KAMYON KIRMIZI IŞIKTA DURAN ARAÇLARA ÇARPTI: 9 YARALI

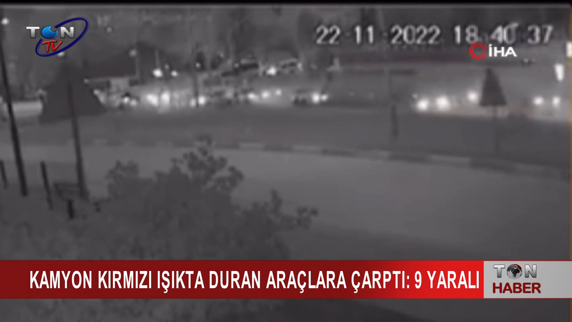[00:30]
İddiaya göre kırmızı ışıkta bekleyen araçlara arkadan gelen portakal yüklü 16SR887 plakalı kamyon henüz belirlenemeyen bir nedenle çarptı. Kamyonla birlikte 9 aracın karıştığı kazada ortalık savaş alanına döndü.